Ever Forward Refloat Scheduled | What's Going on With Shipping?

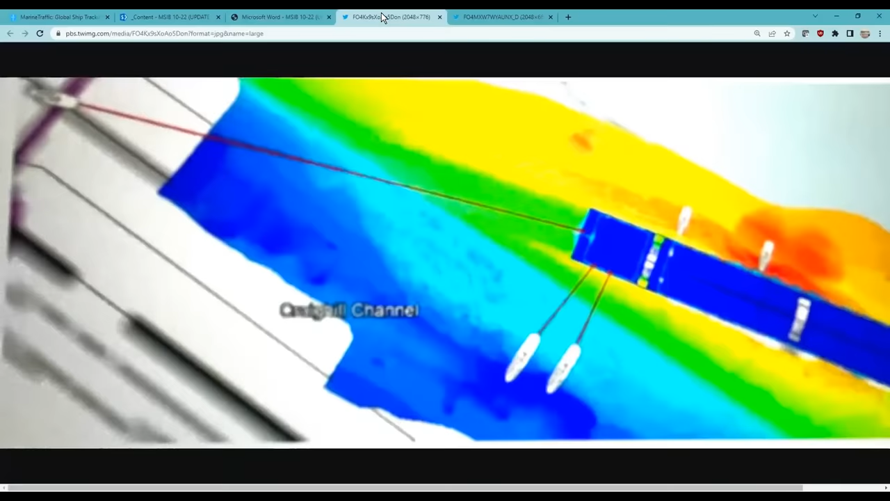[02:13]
So this is the image here for the first plan that they have. See if we can zoom it back in. There we go. So let's talk about this plan and specifically what they want to do. So here you can see ever forward, stern of the vessel right here, all the way up to the bow of the vessel. The blue area here is the Craig Hill channel. And this is directly from the announcement from the captain of the port. Initial attempt to refloat the ever forward will occur on Tuesday, March 29th.
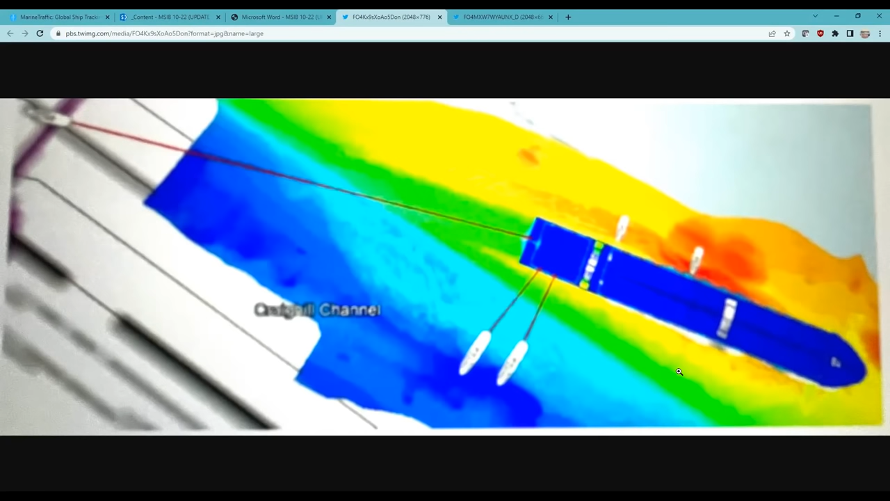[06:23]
If they dredged a lot right here along the starboard side, the right side of the vessel facing forward, then there's the potential for her to roll. This pole has, I'm not going to say a huge chance of success just because of the nature of it.